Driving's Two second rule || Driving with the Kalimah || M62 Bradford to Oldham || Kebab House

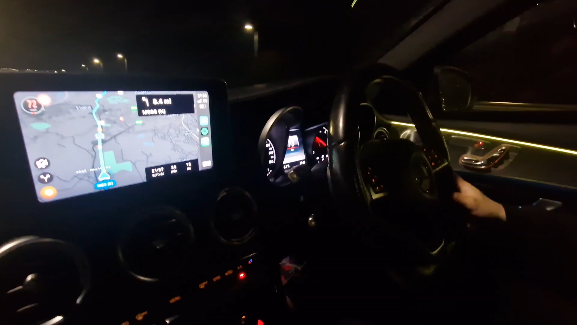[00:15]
on December the 25th as we headed towards Bradford
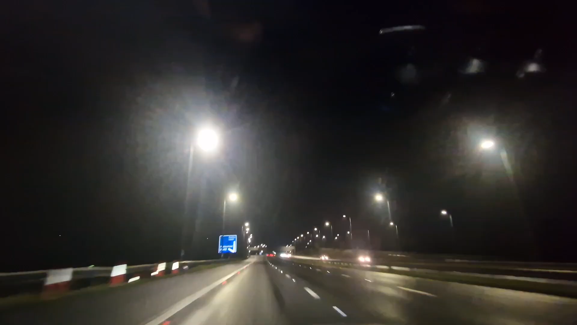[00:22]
part of the journey back from Oldham as we fly through the Pennines
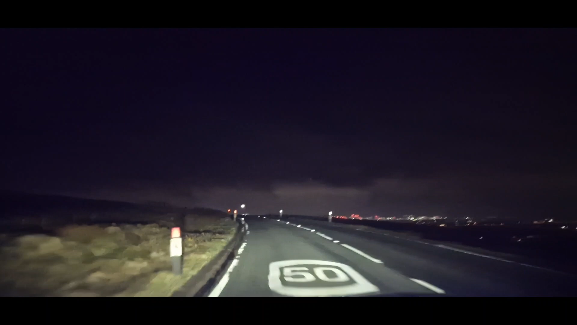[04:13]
long li badal show we're going we've gone from saddleworth okay fire i'll say that again we've gone on the m62 via saddleworth okay to olden it just feels like it's the had you the time but it's not oh that's it then we're going to go to the road or the speed limit is 50 miles an hour
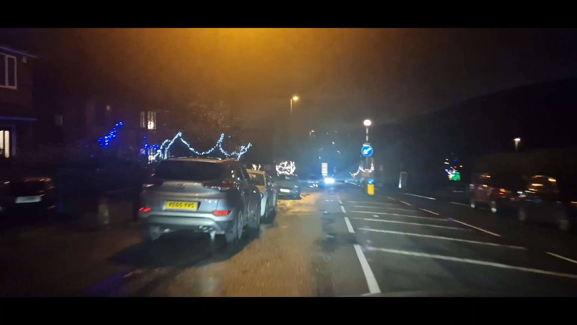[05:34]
it's very pretty for those people that are celebrating christmas the lights are and lots of colored colored lights
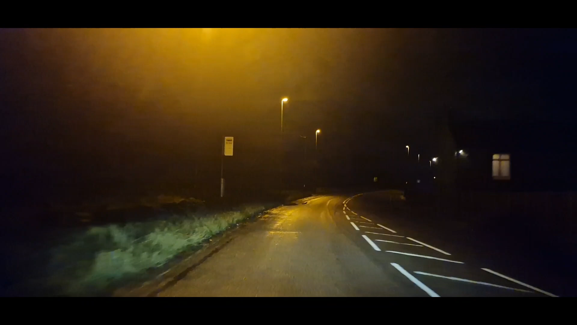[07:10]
coming from the yorkshire over to lancashire we came from the m606 the m62 over the saddleworth moars across the pennines through denshore and now we are in oldham the borders of oldham